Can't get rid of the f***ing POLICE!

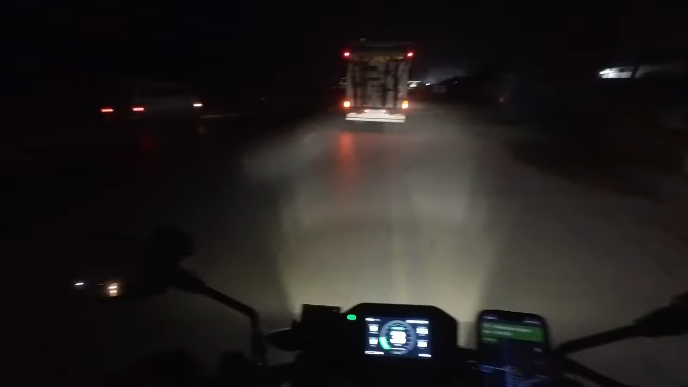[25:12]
All right, man, we did it. The hotel must be here somewhere. Oh, riding these roads at night, guys, that's just madness. Iran was such a walk in the park compared to this.
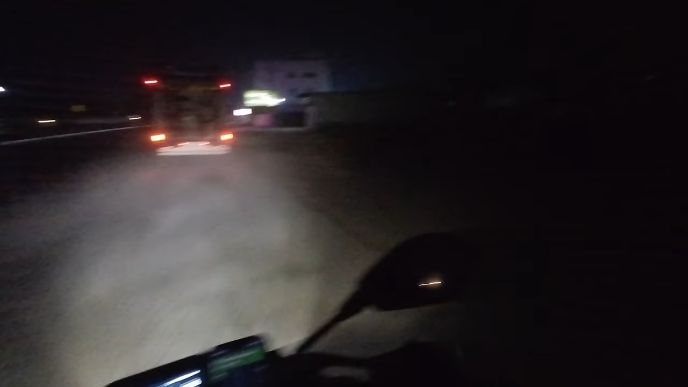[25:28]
Seriously. Seriously.
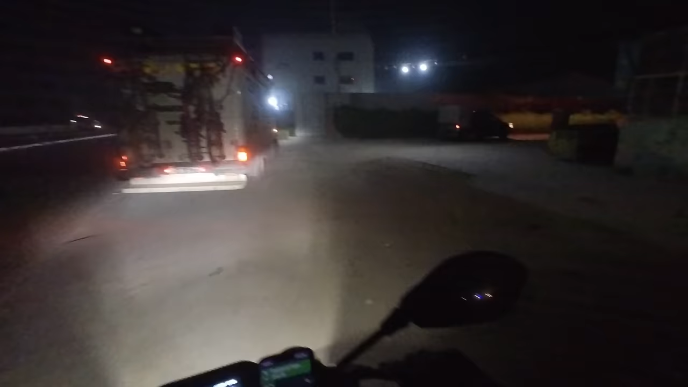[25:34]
But I'm so glad, 4% battery, and that looks like a cool hotel.